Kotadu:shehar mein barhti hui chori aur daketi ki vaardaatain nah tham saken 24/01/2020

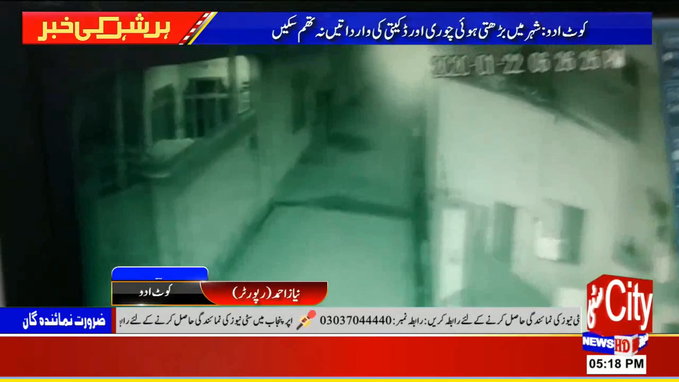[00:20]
کامیاب ہو گئے سی سی ٹی وی فوٹیج میں بھی دیکھا جا سکتا ہے کہ ڈاکو مرسائیکل کے پیچھے جا رہے ہیں فوٹیج سی ٹی نیوز نے حاصل کر لی ہے شہر میں بڑھتی چوری اور
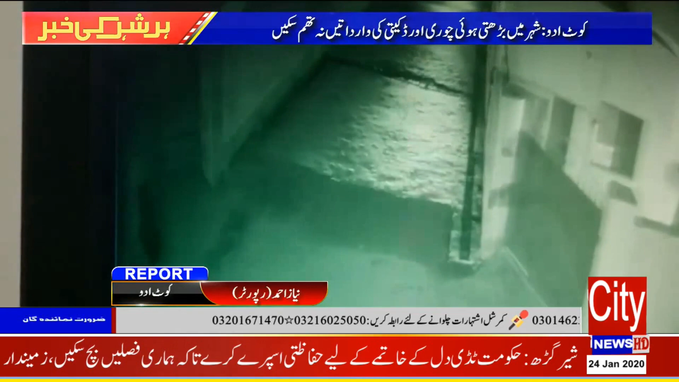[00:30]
ڈکیٹی کی وارداتیں شہری پریشان پولیس نے موقع پر پہنچ کر کاروی کا آغاز بھی